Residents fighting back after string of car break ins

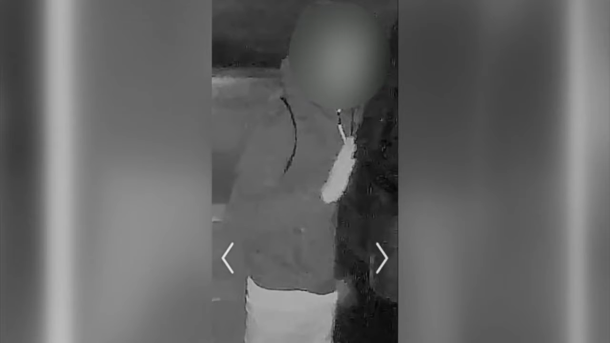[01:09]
And you can see him, he's checking all the door handles. He's very, he's scrutinizing everything.